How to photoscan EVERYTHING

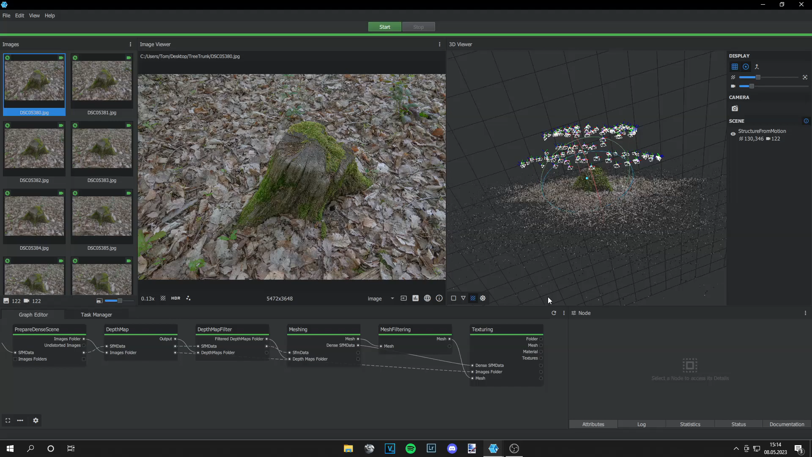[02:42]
Once the process is finished you can see the bar is green. And the files are already saved on your computer. So there's nothing more left to do. And you can close Meshroom. Now we are in Blender. And what you have to do is go to file import obj.
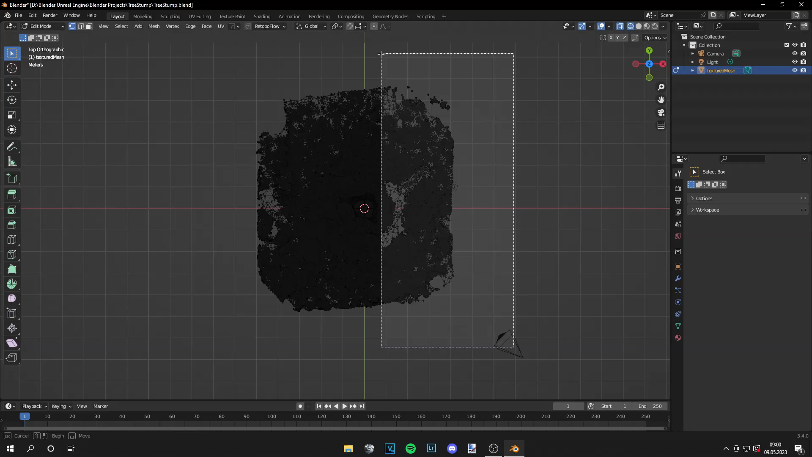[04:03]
And what you have to do is delete all the unnecessary vertices around your object. So just select them and press delete. Delete vertices. And just repeat that process.
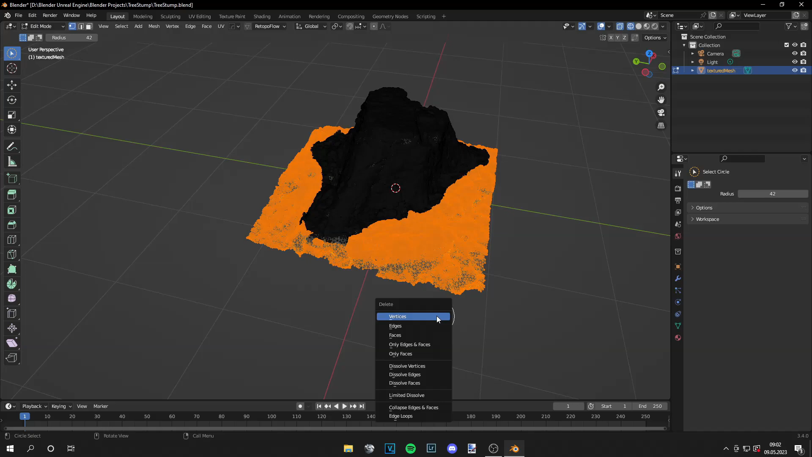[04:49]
And they are deleted. Now you can go back to object mode.
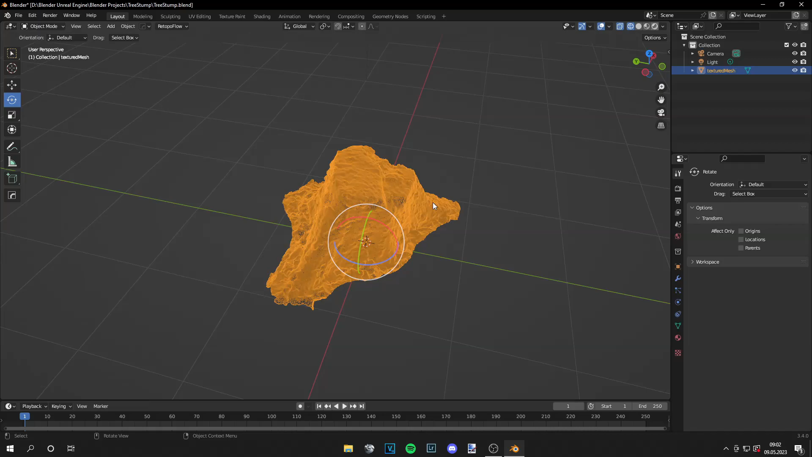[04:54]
And what we've done is we reduced the vertices by a lot. And currently the mesh looks like this.
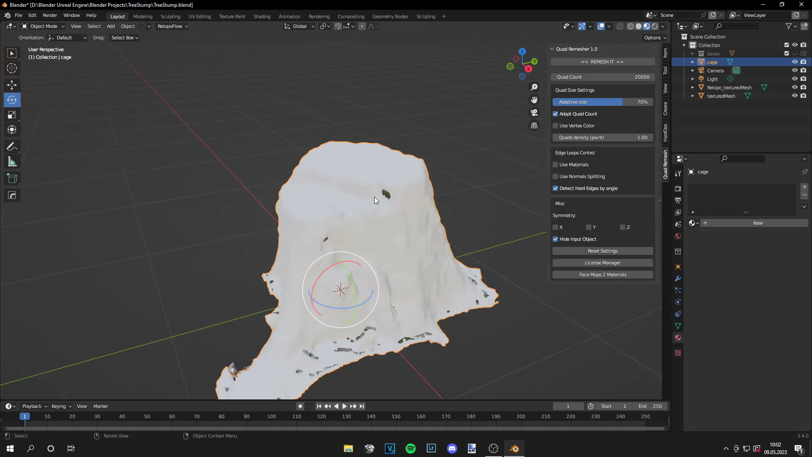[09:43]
And make sure it really covers every bit of the model.
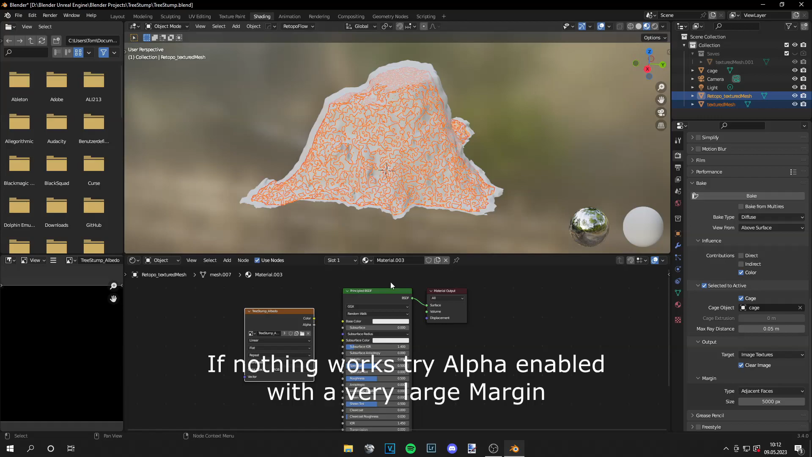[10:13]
And then just click bake. Okay guys. Now my model looks like this. What I have to do now is decrease the specular.